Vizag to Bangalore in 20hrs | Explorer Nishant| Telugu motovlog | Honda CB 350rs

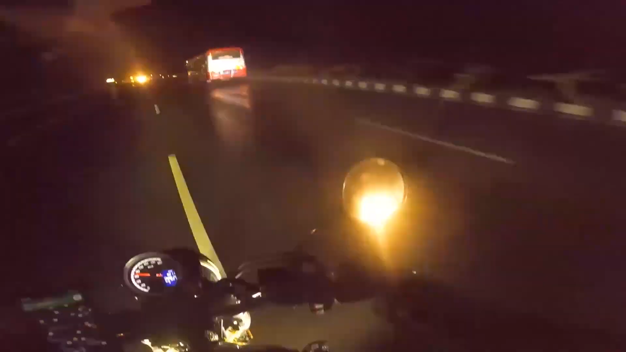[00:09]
బ్రో బెంగళూరు బస్ బ్రో కుస్పా సినిమాలోనే
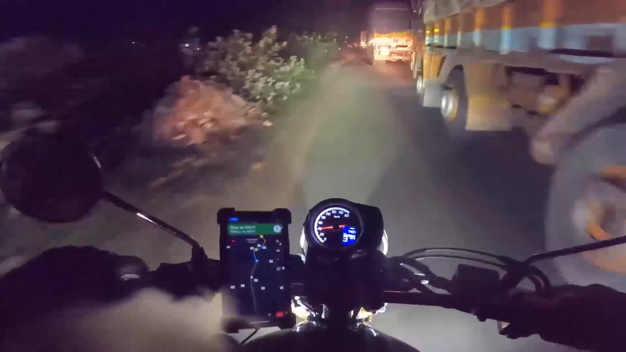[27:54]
లైట్గా చినుకులు స్టార్ట్ అవుతున్నాయండి. ఈ బస్సు ఒకటి నాకు సైడ్ ఇవ్వట్లేదండి బాబు. అసలు ఆక్రాస్ చేయలేండి, కరీ కొడుతున్నాడు కూడా.
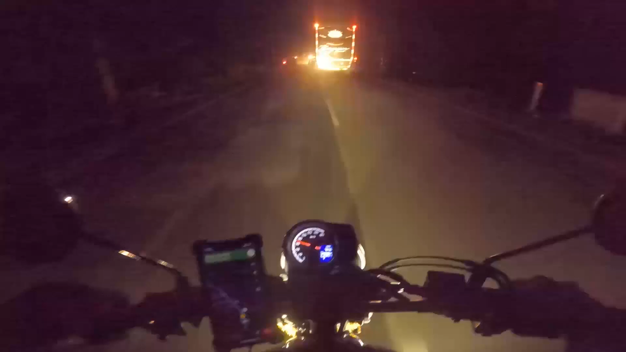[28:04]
వల్ల బస్సులు చాలా ఫాస్ట్గా కొడతారు, వాళ్ళకి పికప్ గట్టిగా ఉంటుంది. ఎప్పుడు సైడ్ ఇస్తారా నువ్వు నాకు? దొరుకుతావు దొరుకుతావు. స్లో అయిపోడు, అప్పుడు ట్రాఫిక్ చాలా హెవీగా వస్తుంది. సైడ్ రా.
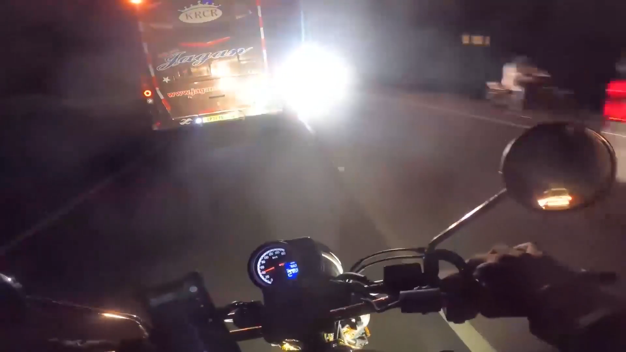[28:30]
రైట్ లెఫ్ట్ సైడ్ దొరుకుద్దా? దొరకదా లెఫ్ట్ సైడ్ నుంచి? సమస్య లేదు. ఇట్లా ఏముంది, అయిపోయింది ఇక్కడ. వస్తున్నారు. సైడ్ సైడ్ సైడ్ ప్లీజ్, ఐ నీడ్ టు గో.
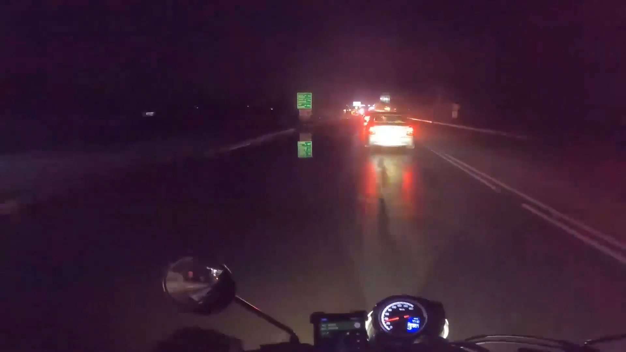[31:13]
ఇంకా బా తిరుపతి చిత్తూరు ఇప్పుడు ఇక్కడ లెఫ్ట్ తీసుకోలేను.
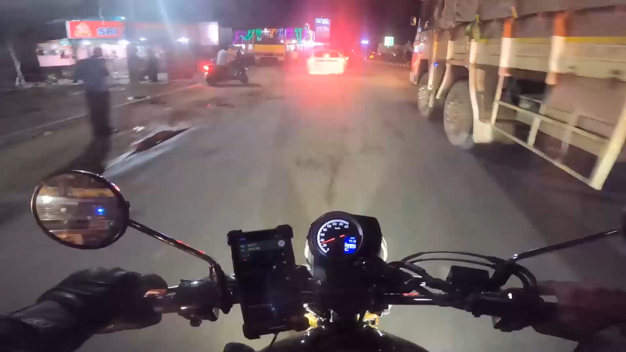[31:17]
ఎల్లుండ్రా రైస్ మిల్ కృష్ణారెడ్డి నాకు కొంచెం సైడ్ ఇస్తే వెళ్ళిపోతాను రెడ్డి.
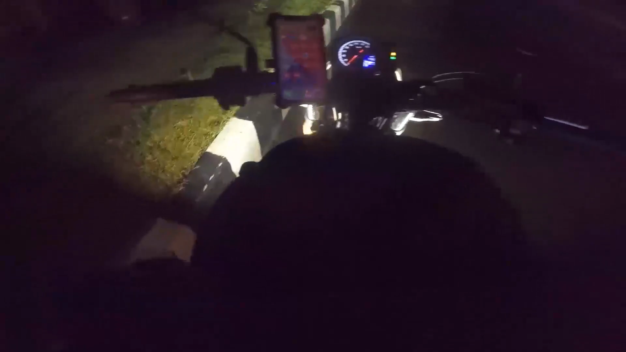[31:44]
బా ఎలాగ ఆగాం కదా, ఒక్కసారి ఫాగ్ లైట్స్ చెక్ చేయాలి.
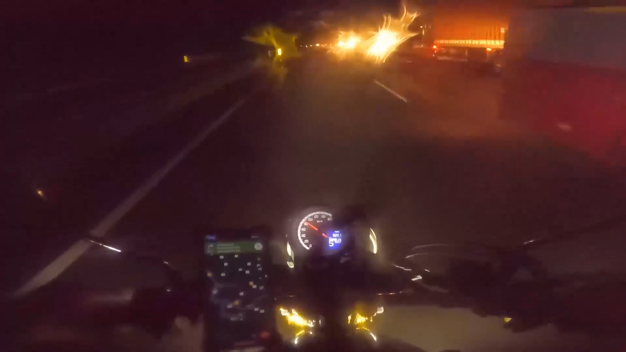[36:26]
బాబోయ్ వర్షం పడిపోతుంది, ఏం పెద్ద ఏం కనిపించట్లేదు, లైట్గా కనిపిస్తుంది.
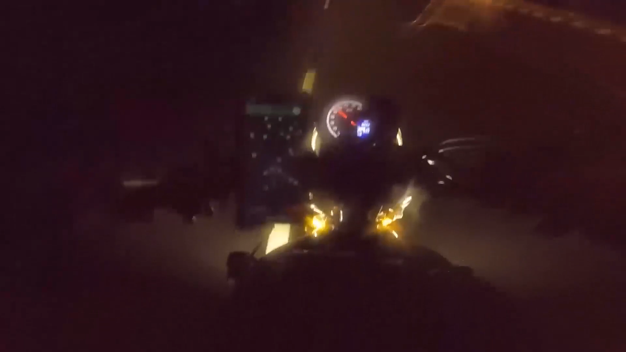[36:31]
సో కానీ మేము లెఫ్ట్ తీసుకోకుండా, లెఫ్ట్ అంటే సర్వీస్ రోడ్లోకి వెళ్ళి ఆ లెఫ్ట్లోకి వెళ్ళాలన్నమాట. మేము పైన ఫ్లైఓవర్ ఎక్కేసాం, ఫ్లైఓవర్ ఎక్కడం వల్ల కింద నుంచి ఇంకేం వెళ్తాం,
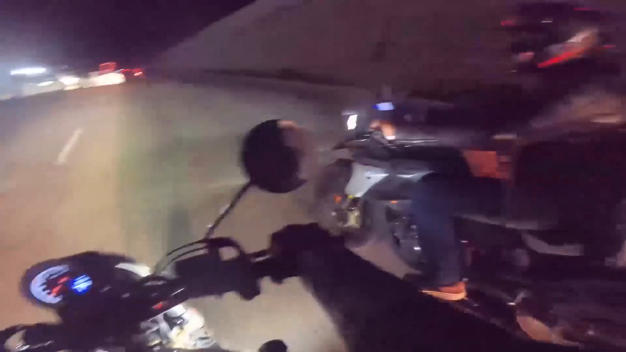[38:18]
ఇక్కడ ఏంటి రేజింగ్ ఎక్కువ అవుతుంది, ఎక్కువ రేజింగ్ అవుతుందండి, ఎంతలో ఉంది ఆర్పిఎం మీటర్?
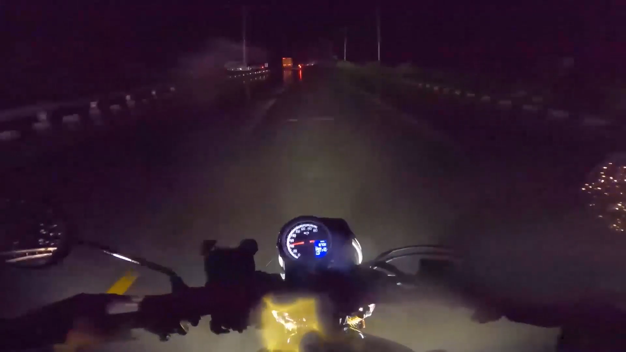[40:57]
ఎంత వర్షం పడిందిరా బాబు, ఎంత ఇంత ఇంత తక్కువ టైంలో ఇంత బీభత్సవం, ఒరి దేవుడు
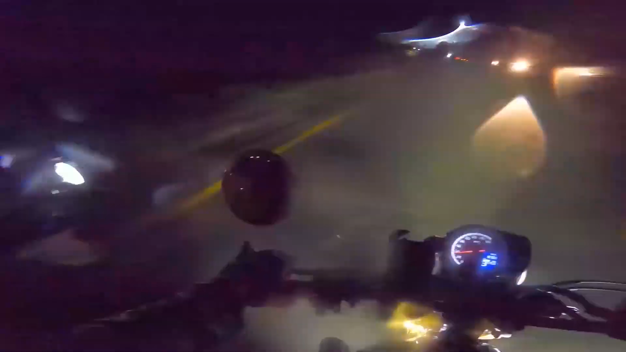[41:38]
ఇంకా అవతల నుంచి వస్తున్నట్టున్నాడు. దేని గుద్దడో తెలియదు కానీ దారుణంగా తగిలింది దెబ్బలు మాత్రం.
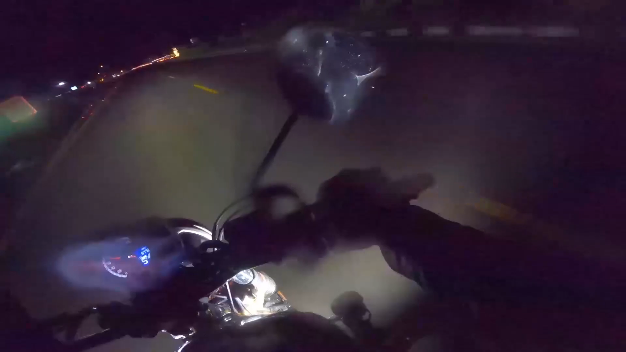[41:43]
అది బండి తిరగబడి మళ్ళీ ఇంకో బాల్తో వేసి ఆ డివైడర్ మీదకి వచ్చి నార్మల్ పొజిషన్లో డివైడర్ మీద సెట్ అయిపోయింది.
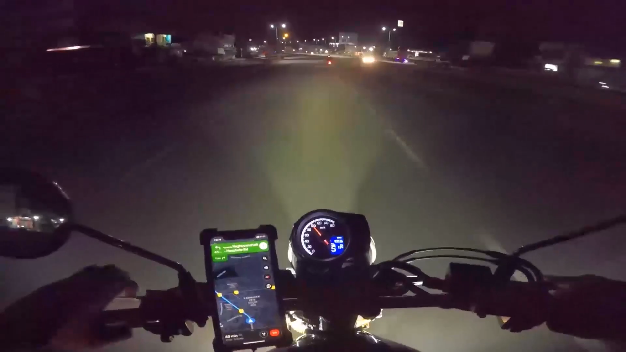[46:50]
ఇక్కడ నుంచి ఇంకా సిటీ స్టార్ట్ అవుతుందండి. బెంగళూరు సిటీ అవుట్స్కట్స్లోకి ఎంటర్ అయిపోయాము. ఇక్కడ నుంచి మనకి ఇంకా 21 కిలోమీటర్స్ ఉంది మా ఏరియాకి మేము వెళ్ళడానికి. ఇమ్రో ఆగ్యో